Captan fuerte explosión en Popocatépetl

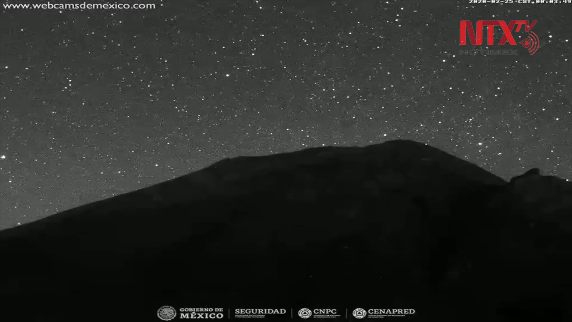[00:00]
Una fuerte explosión ocurrió los primeros minutos de este martes en el cráter del volcán Popocatépetl, lo que ocasionó una columna de cenizas de más de kilómetro y medio de altura. A las 0.16 horas se registró una explosión. Se observaron fragmentos incandescentes en las laderas alrededor del cráter, informó la Coordinación Nacional de Protección Civil.